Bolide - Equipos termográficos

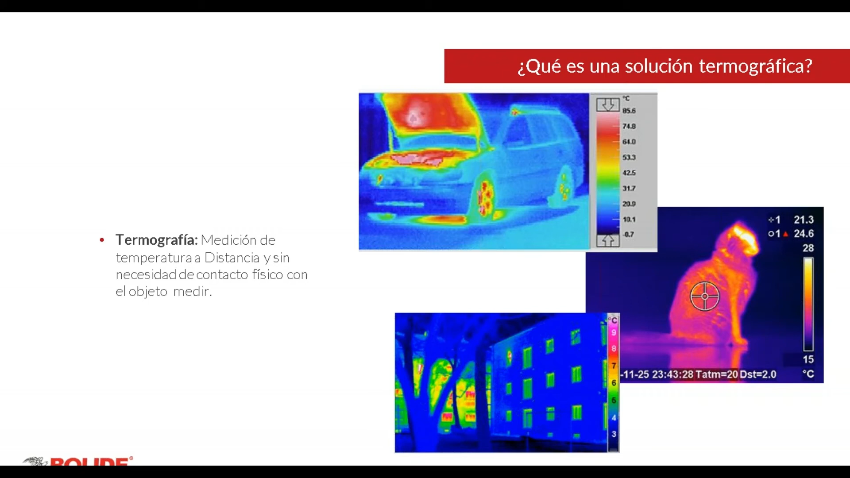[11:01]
sin la necesidad de tener un contacto. Sabemos que existen varias opciones de medición de temperatura, pero bueno, pues en este caso la que deberíamos de tomar en cuenta es la termografía.
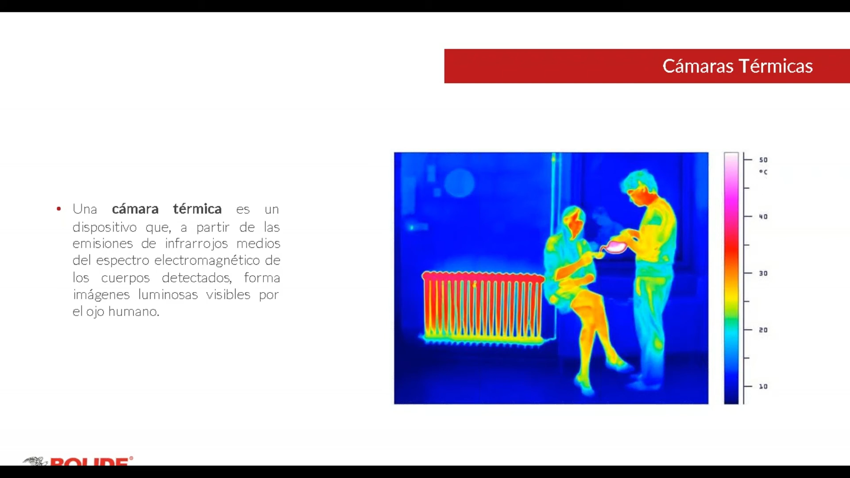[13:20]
On screen: scale top 50°C
Una cámara térmica o infrarroja nos permite ver la irradiación de una persona, animal u objeto de lo que nosotros no podemos ver a lo que llamamos luz visible. Esto no lo alcanzamos a distinguir nosotros, ¿no? El ojo humano no lo puede ver.
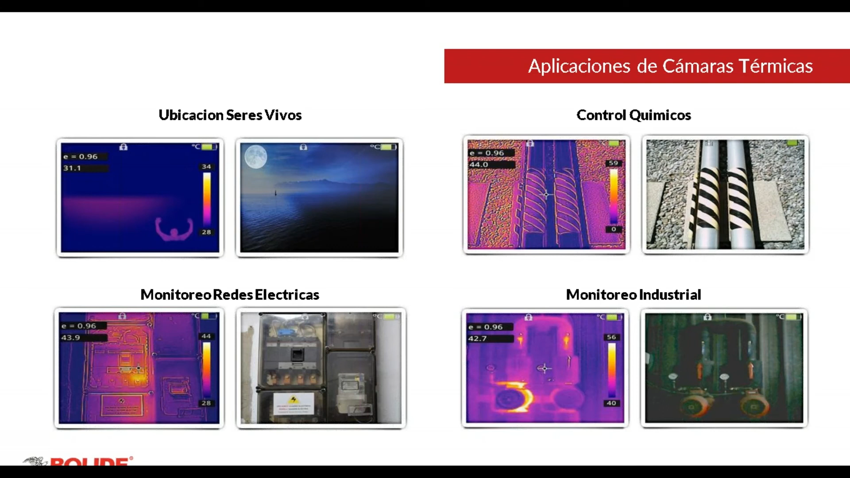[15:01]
con aplicaciones en las cámaras térmicas nos pueden apoyar también para tener ubicación de seres vivos, un control de químicos, como lo señalé anteriormente, monitoreo de lo que son las redes eléctricas y un monitoreo industrial para poder tener una prevención sobre el calentamiento de las máquinas industriales, ¿no?
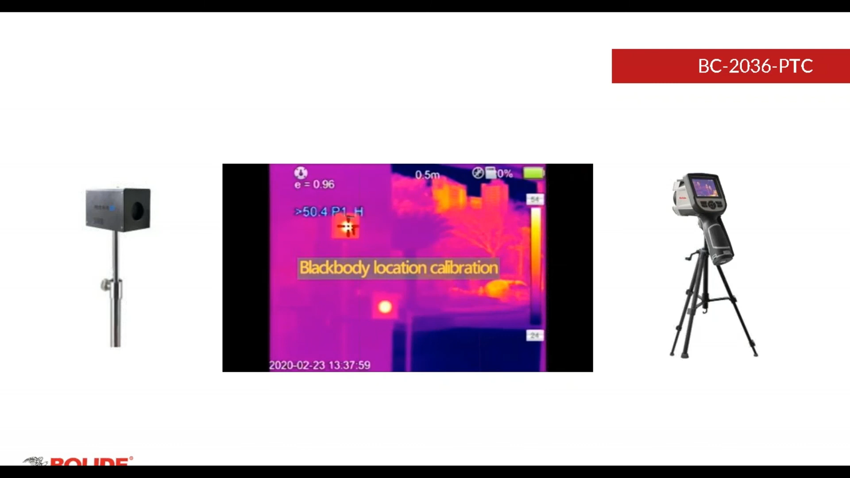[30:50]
Este black body se debe de colocar al extremo izquierdo de la escena para que pueda realizar lo que es la calibración. Dicha calibración se hace mediante, como comenté, los botones también que vienen en la cámara, una configuración sencilla. Y bueno, vamos a ver aquí este otro ejemplo, otro video.
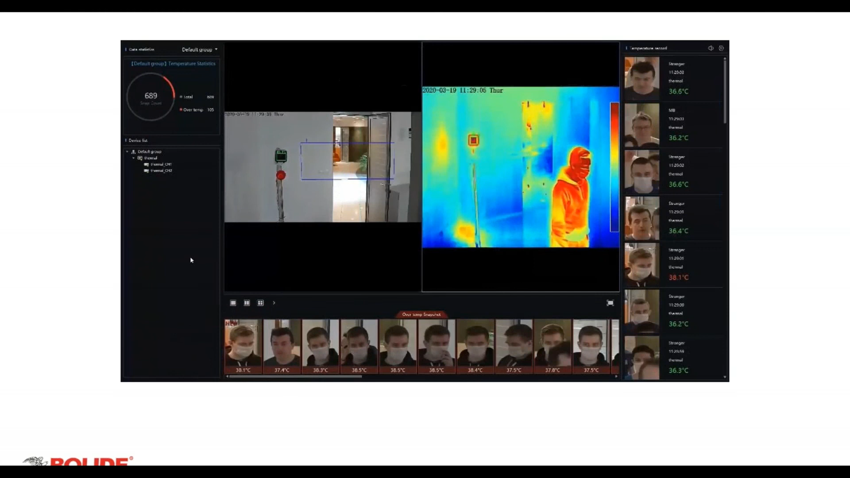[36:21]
Aquí vemos que en la parte de abajo de nuestro software nos hace la detección de la persona con temperatura alta. En este tipo de software también se pueden generar lo que son listas blancas y listas negras.
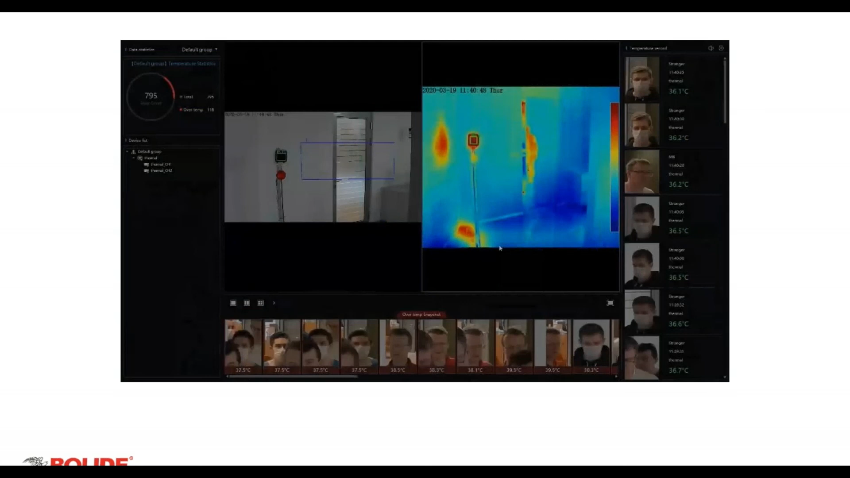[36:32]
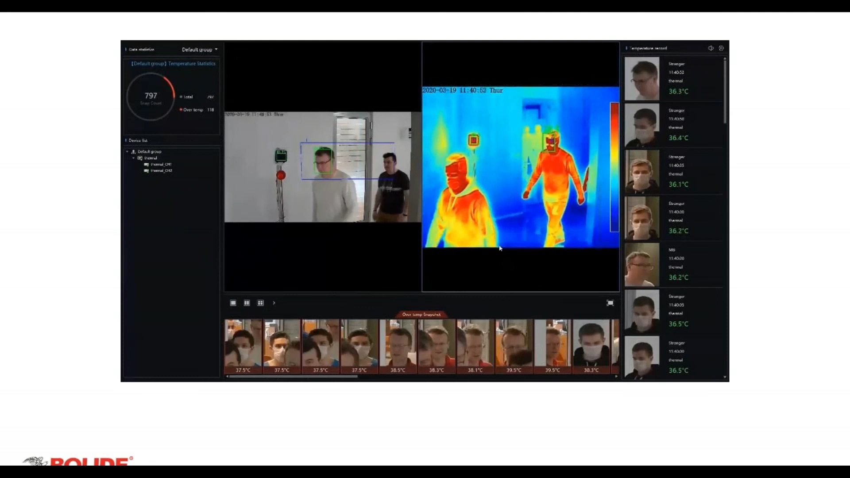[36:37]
Y bueno, también nos puede generar una alerta al momento de lo que es la detección.
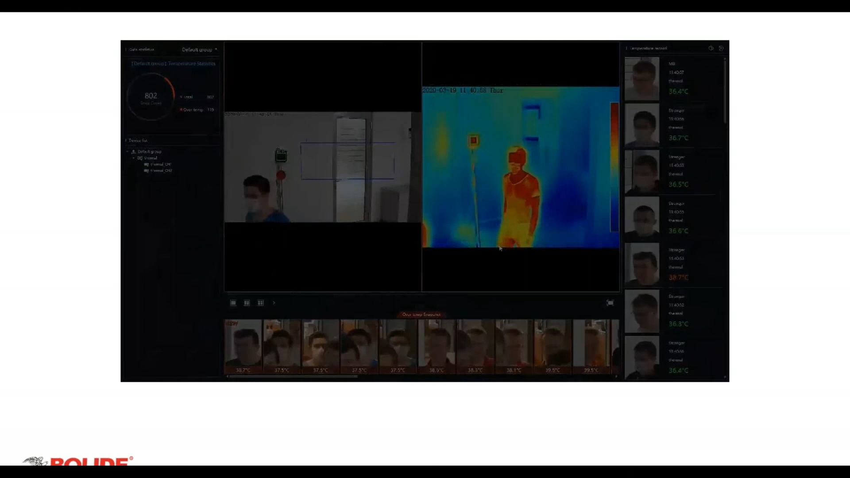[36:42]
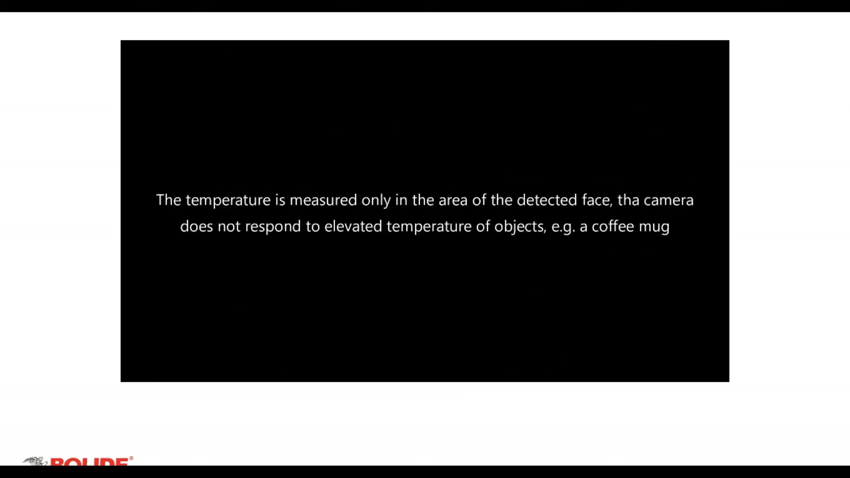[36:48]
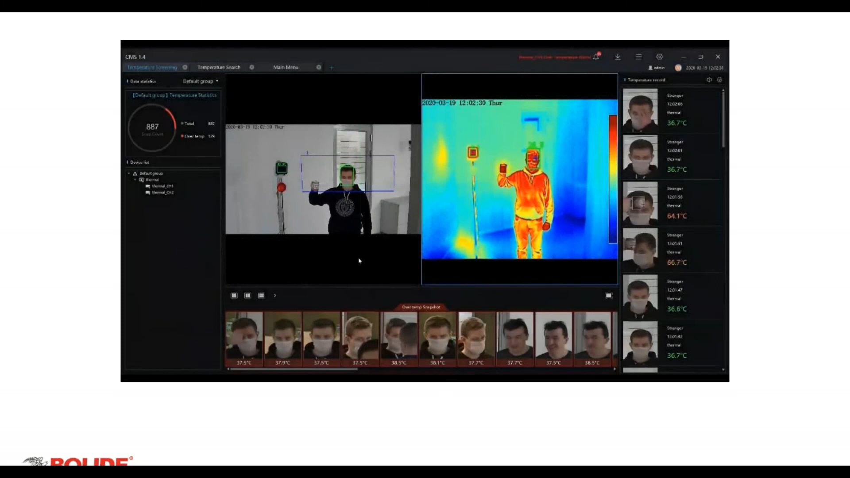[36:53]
Y bueno, aquí podemos ver el ejemplo de cómo es que se hace la discriminación de los objetos y se enfoca en las personas. O sea, sí saca la temperatura, pero se enfoca principalmente en las personas.